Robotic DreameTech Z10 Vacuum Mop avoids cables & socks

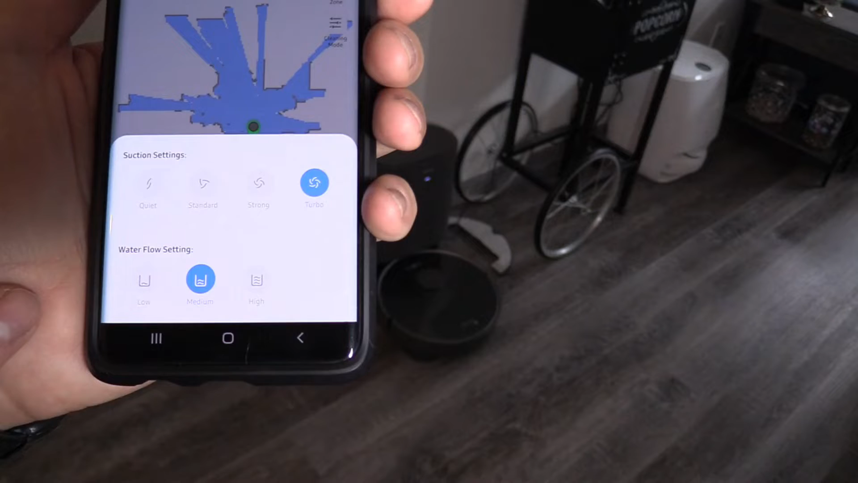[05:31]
and you can also adjust the water flow settings to in the mop feature you can set up a 3d high precision obstacle
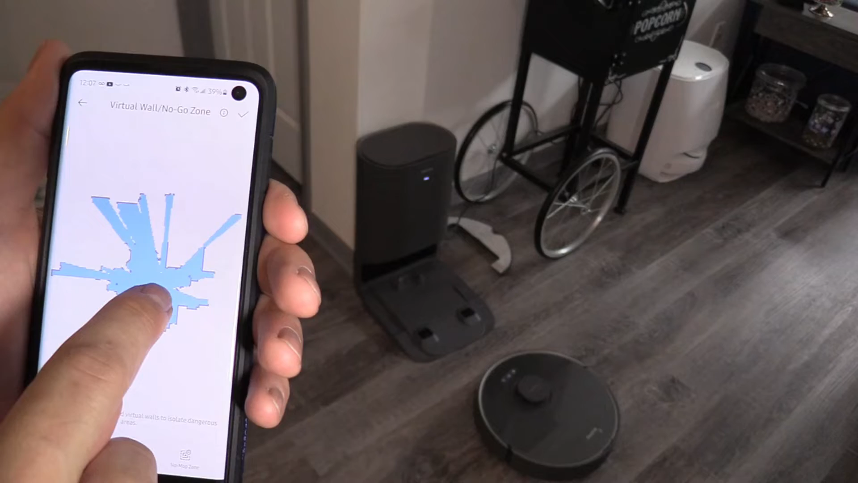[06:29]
and locate my room if you want to create a no-go zone you do so you set up no go zone for your vacuum or mop
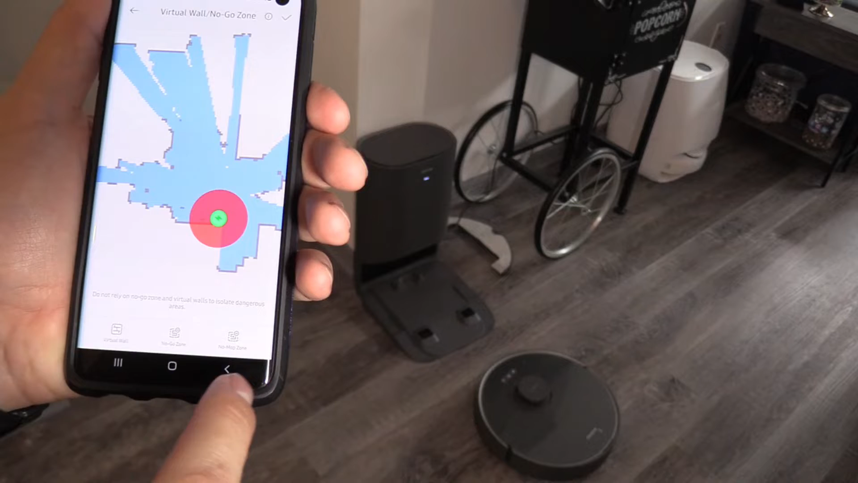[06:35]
let's go ahead and block off this area right here
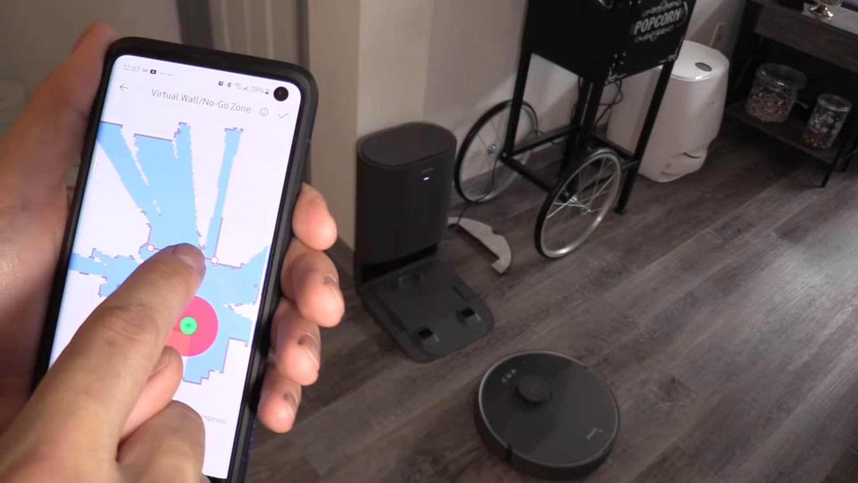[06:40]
and hit okay to save it and you see
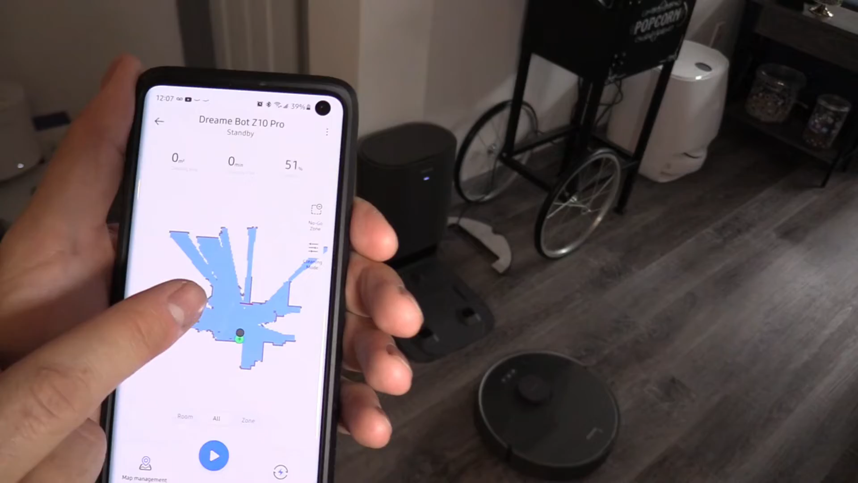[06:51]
that red line and we blocked off that one area go
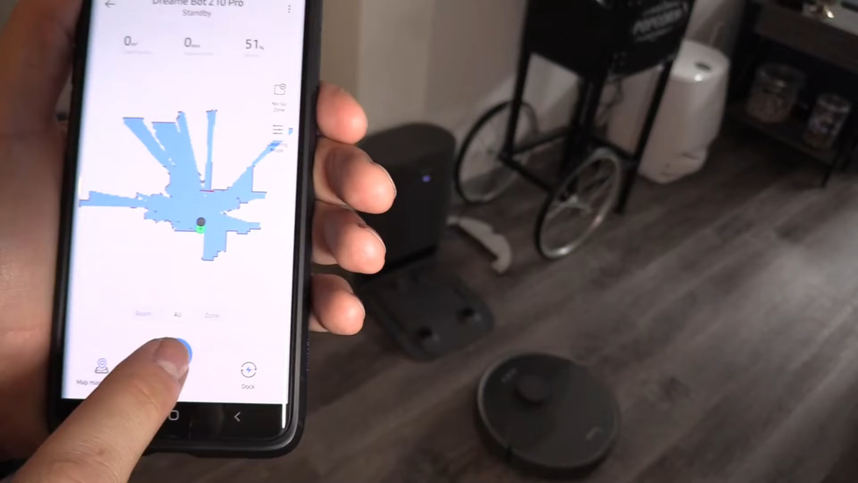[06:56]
ahead and hit start start cleaning now let's go ahead and set it up with a Alexa click on more click on skills